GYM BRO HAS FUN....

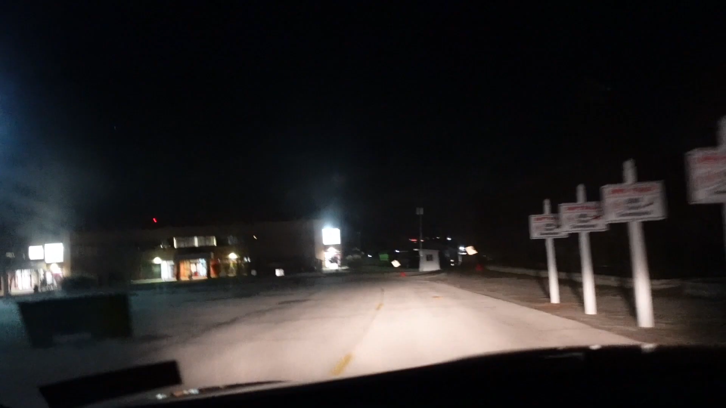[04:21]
Yeah, back on the beat one time. You guys have no clue where we're at right now.
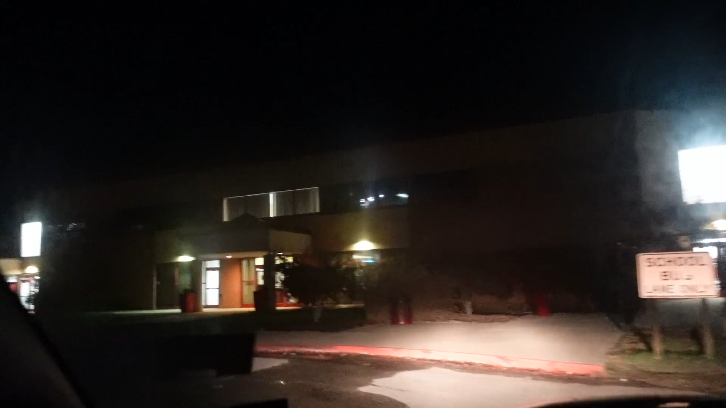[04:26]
This is literally my high school, bro. West Virginia, 21st century school of excellence, bro. It's so weird being back here.
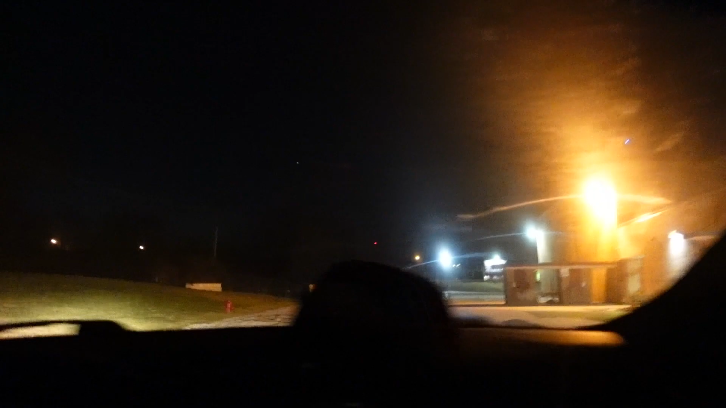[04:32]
Hopefully sometimes there's cops that sit back here.